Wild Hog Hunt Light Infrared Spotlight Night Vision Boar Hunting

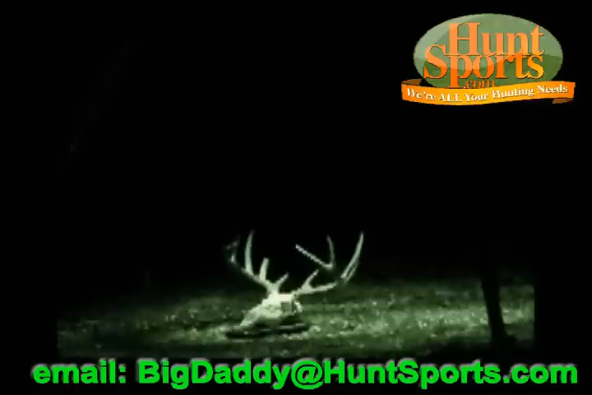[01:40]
okay, under my light. But what I want to do now is I'm going to turn on my infrared, and I'm kind of curious of what's going to happen. Oh, God, look, there you go.
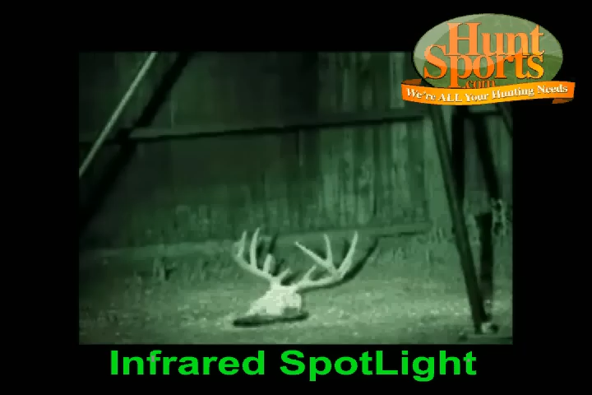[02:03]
That's the infrared spotlight. Now, again, you can't, I'm going to turn it off and on.
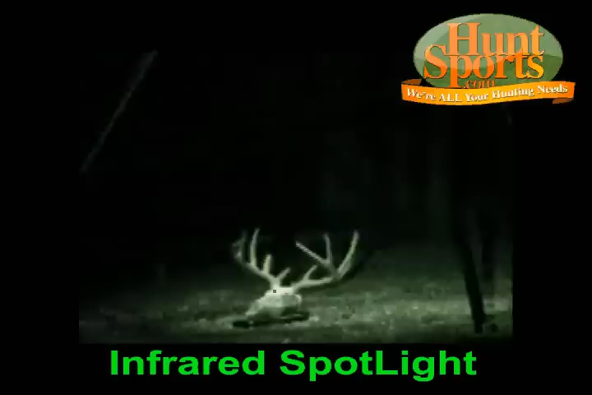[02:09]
This is handheld. This is the one I showed you the pictures of. Look at the difference. You can see what the spotlight does.
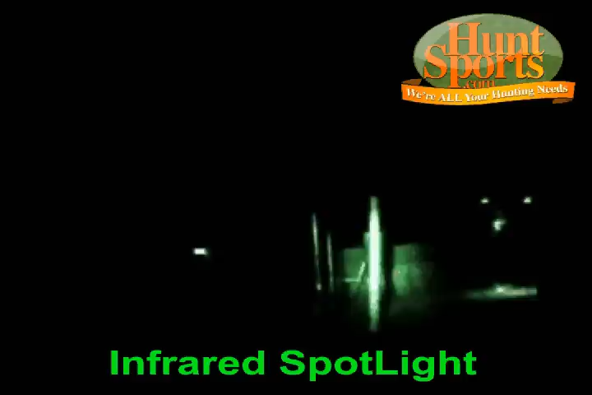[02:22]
If I go through the yard, way out at the feeder, I mean, look, you can see that feeder right there.
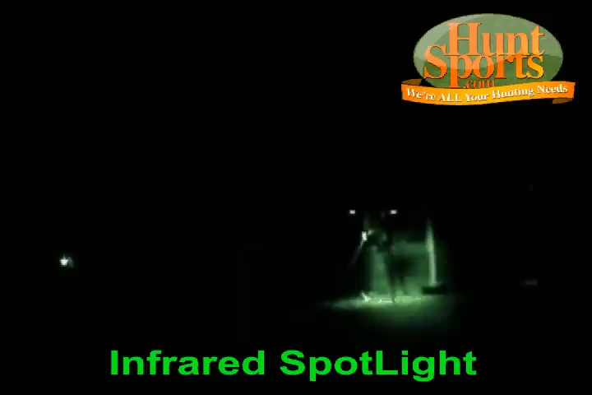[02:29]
Now, look, you see the, you see that skull at the bottom there? Now, look, all around.
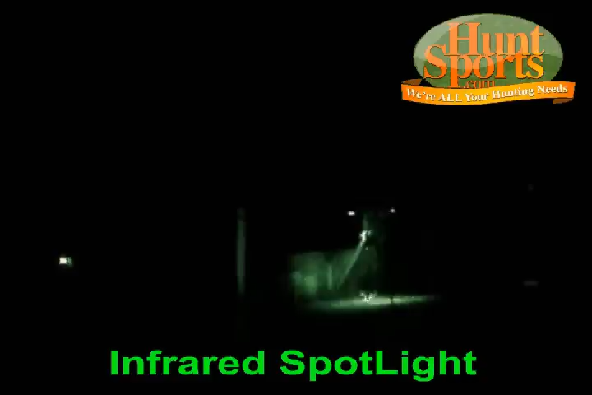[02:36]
This is my, this is my hog light with a infrared light on it, infrared LED.